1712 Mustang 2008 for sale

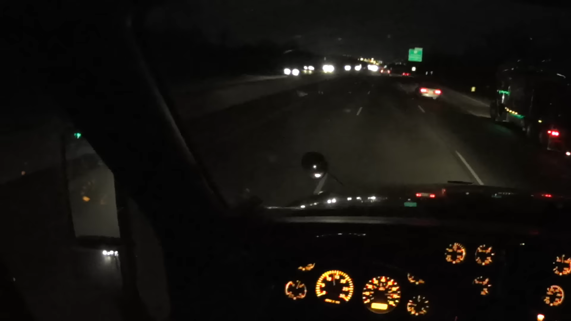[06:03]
Good here. Good evening, greetings from Hamilton, Ohio. Alright, looks like we're just about 8 miles or less to our pickup. We gotta get off at exit 42. I think we better get over. This is 41, so yep, one more exit.